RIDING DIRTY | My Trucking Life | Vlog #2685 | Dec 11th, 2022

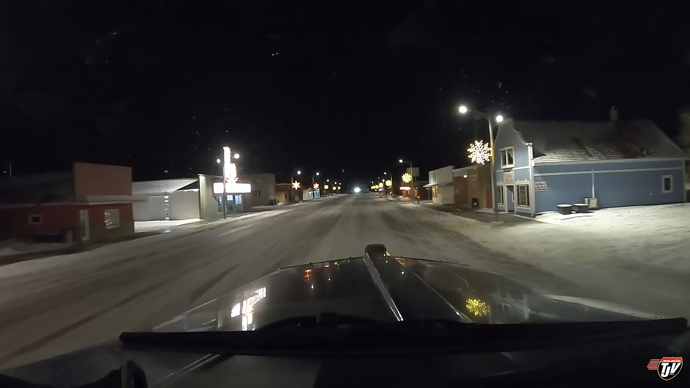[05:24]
island of Deep River Falls here in Minnesota. Been through here many, many, many times.
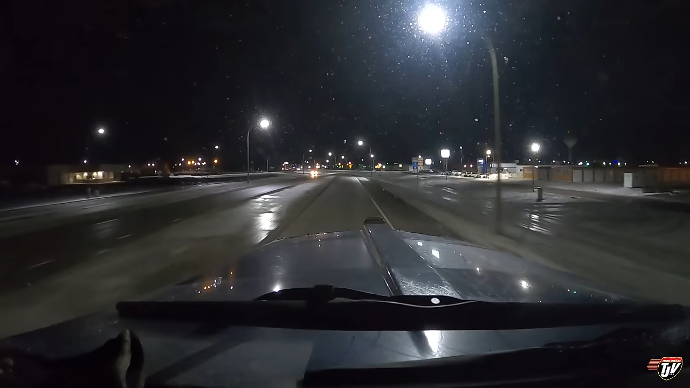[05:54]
Most of you have been through here with me as well many times.